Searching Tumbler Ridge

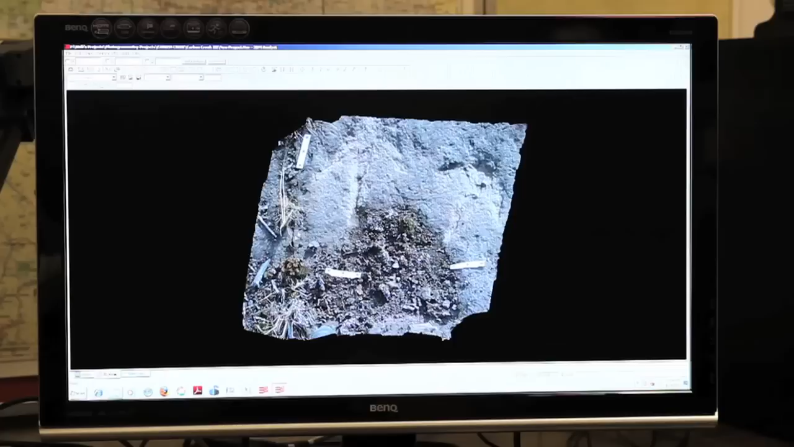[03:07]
State-of-the-art imaging equipment is also key to studying samples too large to physically carry back to the lab.